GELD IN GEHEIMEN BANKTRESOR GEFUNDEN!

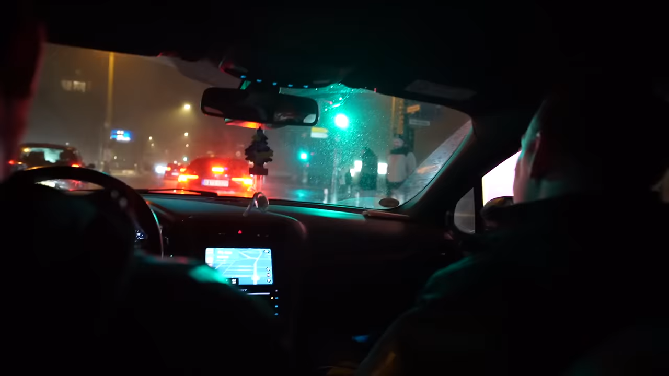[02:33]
Und jetzt hat man hier irgendwie so eine ganz, ganz, ganz andere Atmosphäre.
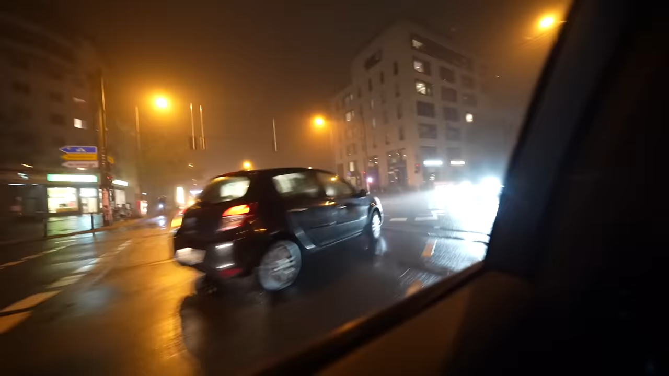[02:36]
Es ist neblig. U-Bahn-Station. Das, was mir so ein bisschen Sorgen macht, ist die Situation, dass da,